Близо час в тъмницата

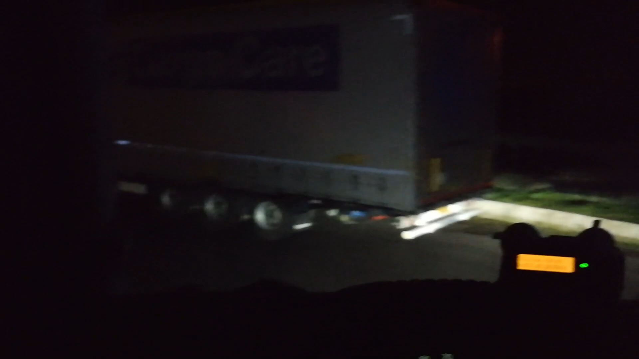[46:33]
Не, замали са ми местото. Добре ги, че ако спра е така зад тоя,
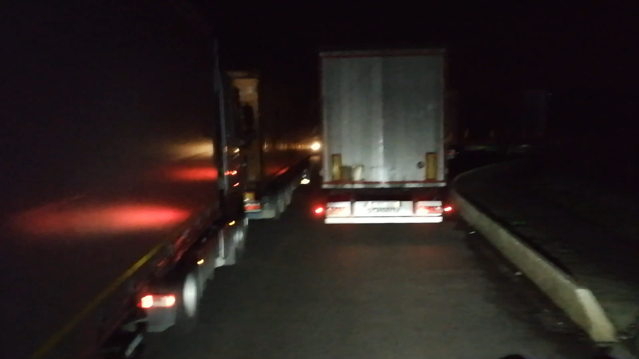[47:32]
И аз слез да видя какво става. Ай, бандата, ай, много весело и умната. Не знам колко време е. А, час и 22 минути е клипчето. Я видим. Ако нека го изгледал до край това малоумно клипче, нека вземе да ми пише. Ти потеглиха нещо. Тъмното абсолютно нищо не се вижда.